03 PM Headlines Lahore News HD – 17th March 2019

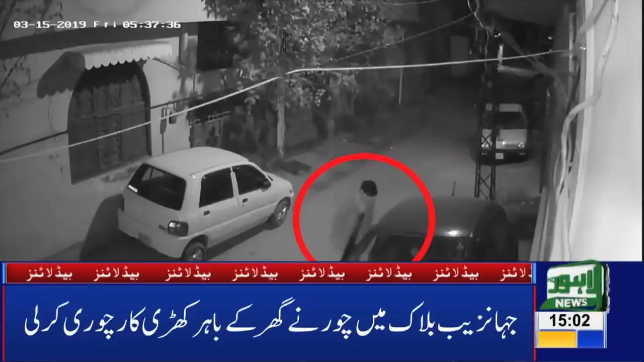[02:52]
اکبال ٹاؤن جانزے بلوک میں چور نے گھر کے باہر کھڑی کار چوری کر لی بارداز کی سی سی ڈی وی پورٹیج لاہور نیوز کو موصول